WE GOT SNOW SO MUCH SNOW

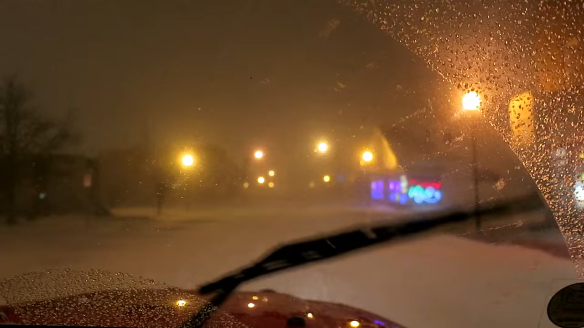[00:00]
So, we'll show you more of this tomorrow, because it's actually night time. So, good night Pawdience! But I think the snowstorm that they said we were gonna get, decided to show up. Just started not too long ago. It's about 10 o'clock, almost 10 o'clock at night right now. But we've got high winds and lots of snow and we thought we'd come drive through downtown to see what it looks like. It's definitely prettier with snow.
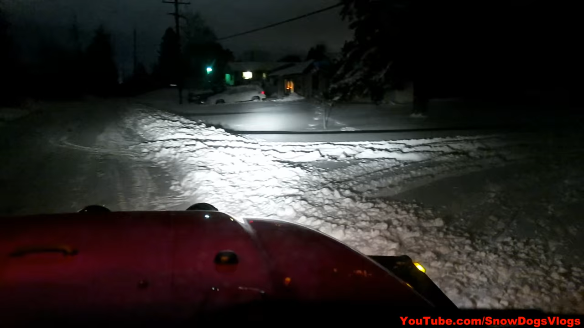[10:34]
This is what they're driving through. This is the road they were on You can see it has not been plowed at all yet Yeah, this hasn't been plowed at all yet so they got a little stuck right here a little stuck I think that's the longest video we do every year